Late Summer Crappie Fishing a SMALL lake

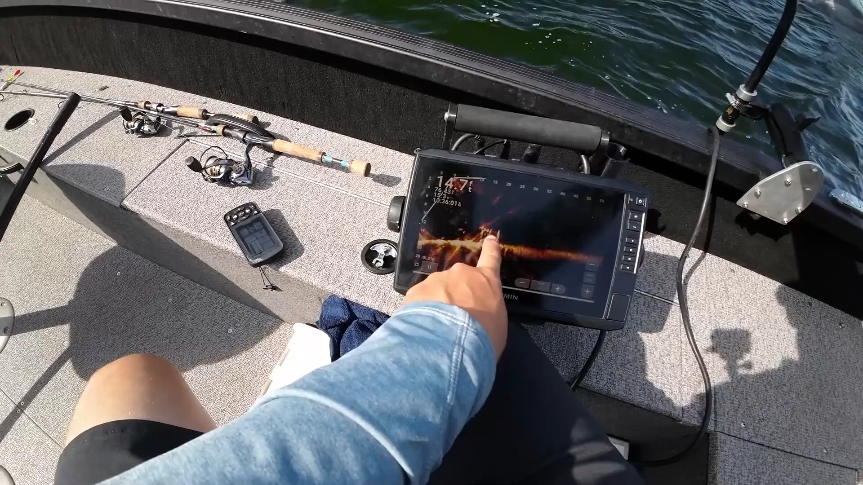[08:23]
I found a crib, and it looks like we got some decent fish right underneath of us. So we're just going to do some pinpoint with the live scope, and just drop a chicken jig down really quick to the 12 feet. And you should be able to see the jig going down. There's the jig going down right there. Let's see if we can't snatch one of these fish up.
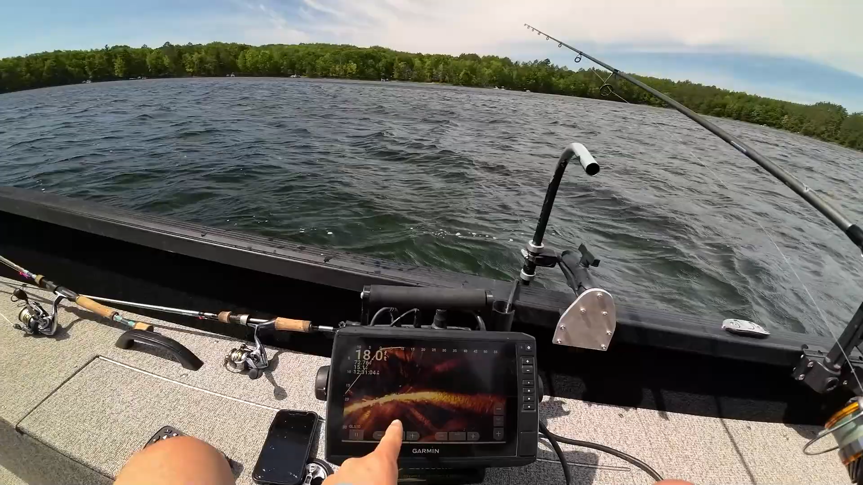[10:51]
Oh, he's following it. He's following it. He's chasing it. He's chasing it. There. Fish. Me. Me. Come back. There's me. Pow, pow. Where's he at? Come back. Come on, fish.